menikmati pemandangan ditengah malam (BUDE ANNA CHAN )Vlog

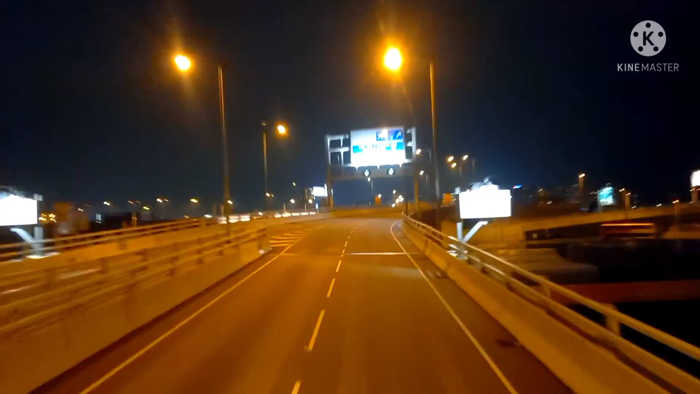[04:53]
clearance passenger building dan masuk ke atas laut dan akan sampai di terowongan di bawah laut.